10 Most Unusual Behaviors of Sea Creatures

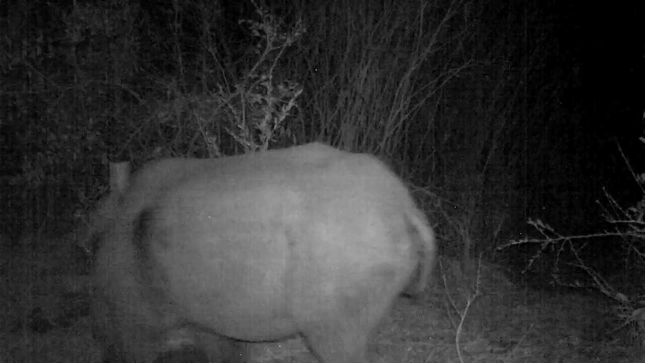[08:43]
Cameras designed to track the black rhino population recorded something strange.